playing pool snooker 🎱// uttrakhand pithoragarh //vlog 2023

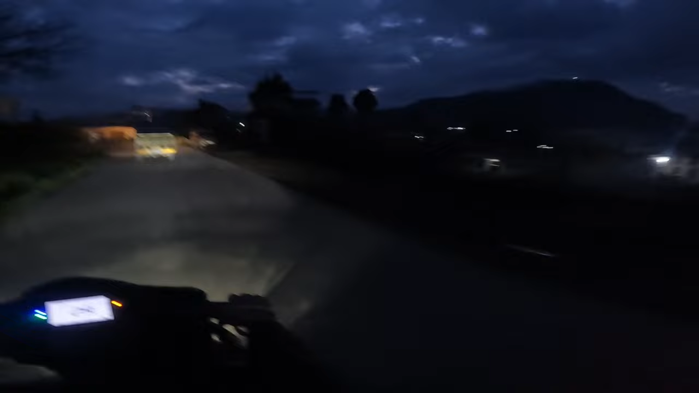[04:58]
घर को जा रहे हैं यार काफी गुमली है जो आका वैधर इतने
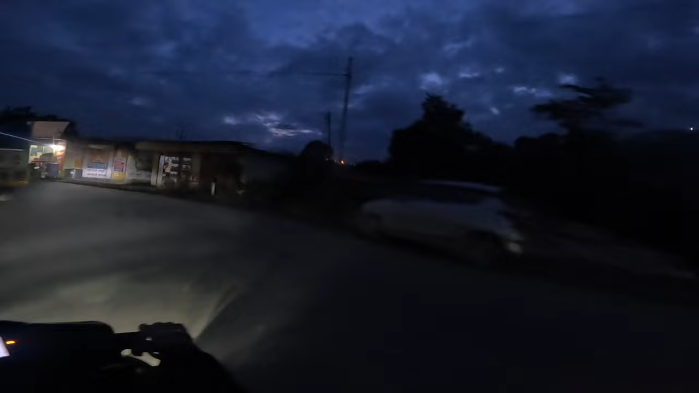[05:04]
दूर का वैधर दिखता ही नहीं हैं आर काफी बाइड है
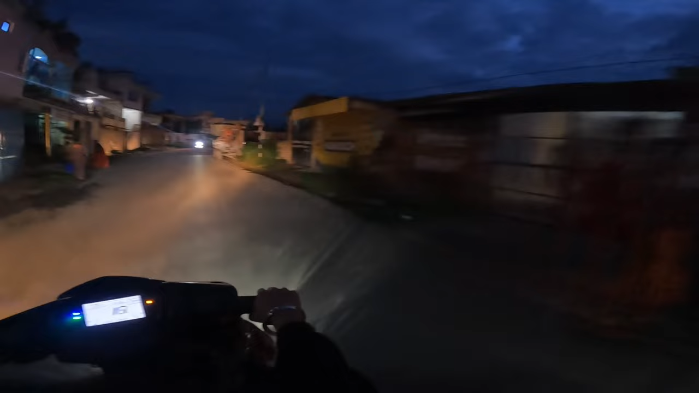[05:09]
में न स्किती हएं चैन step is अपनी पहुंच ग년 और काफी रात हो धोगी या टाइम